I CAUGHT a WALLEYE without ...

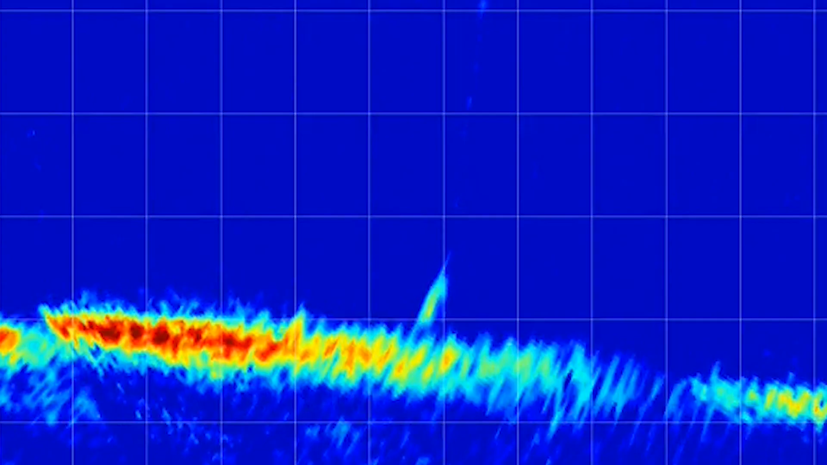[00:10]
he just hit it he just hit it it should be going up any second